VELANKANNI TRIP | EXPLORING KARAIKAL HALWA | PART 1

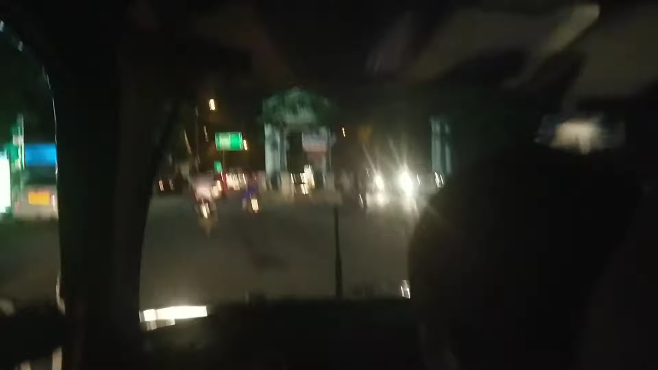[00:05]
ட்ரிப்லேயே இப்போ நம்ம பாண்டிச்சேரி ரீச் பண்ணிட்டோம். இப்போ முருகா தேட்டர் சிக்னல் வரப்போகுது.
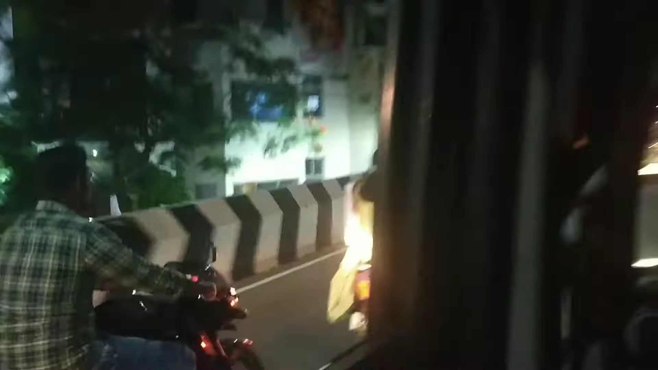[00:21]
கடலூர் ரோட் கனெக்ட் பண்ணுற ஃப்ளைஓவர் அது. நைட்டு டிஃபன் வந்து கடலூரில் தான் சாப்பிட போகிறோம்.